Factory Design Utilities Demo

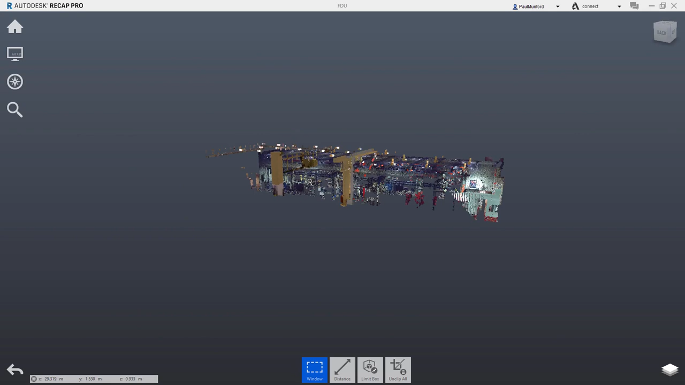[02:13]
Many facility owners do not have 3D models of their current conditions, and there may not be time to commission a 3D model for the purposes of the bid.
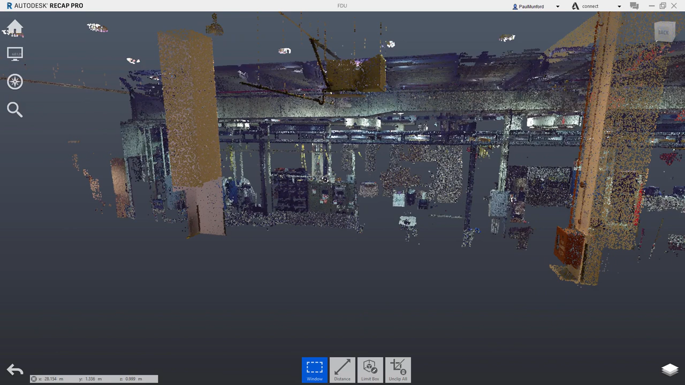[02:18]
Autodesk Recap in the Product Design Collection is a tool
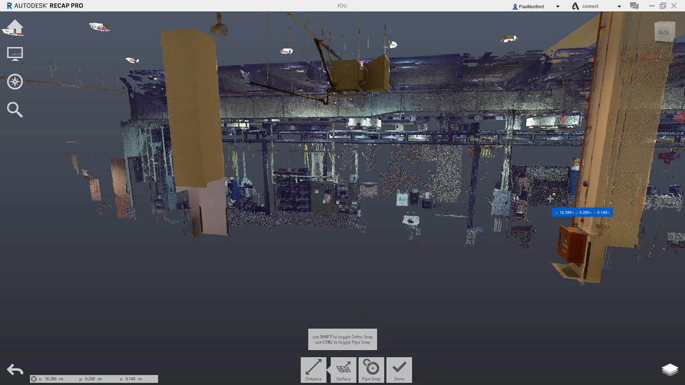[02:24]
used to register and manipulate a point cloud scan of the existing site conditions,
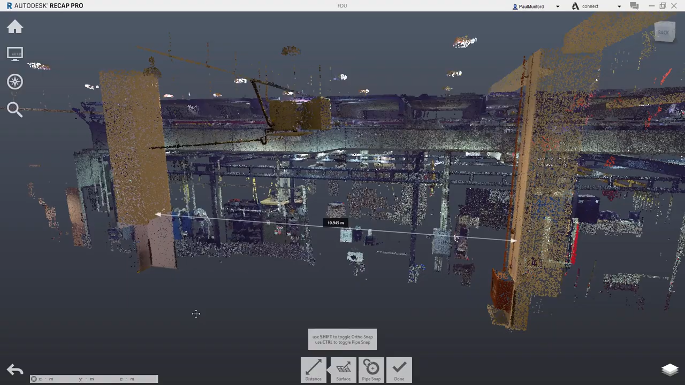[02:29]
which can be referenced into AutoCAD or Inventor as a design aid. Your point cloud scan of the existing facility can also be used by Navisworks' robust set of clash
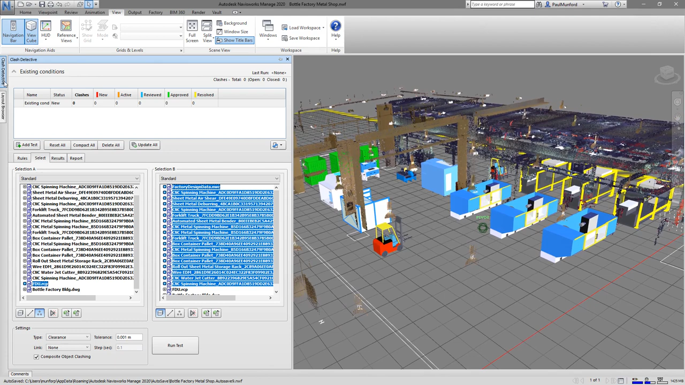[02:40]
detection tools to help your team avoid installation issues.
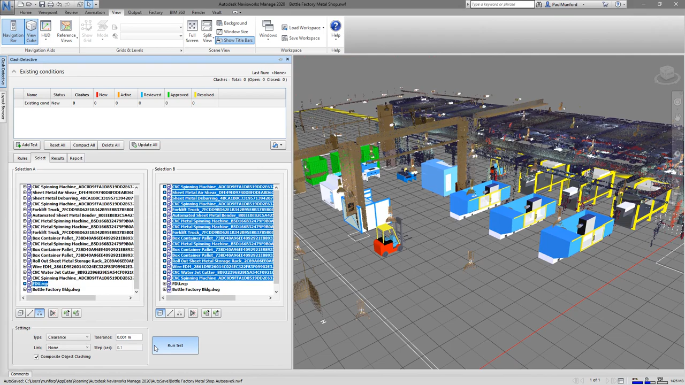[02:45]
Clash detection between the point cloud scan of the existing conditions and the 3D model of the new proposal can help identify space constraints and equipment clashes before they become on-site issues.